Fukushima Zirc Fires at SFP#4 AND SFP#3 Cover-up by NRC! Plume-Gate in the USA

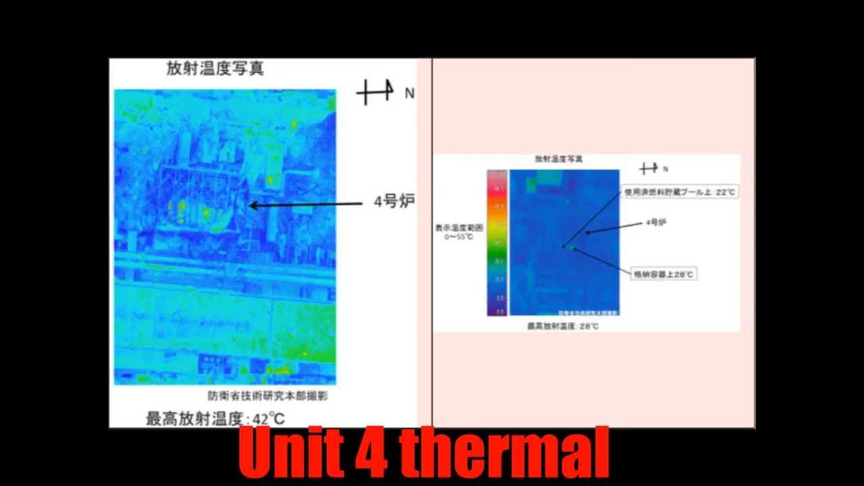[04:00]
Now, I could draw from plenty of thermal pictures available now online. If you search around, you can look at Unit 4 and Unit 3 and see the thermal signature.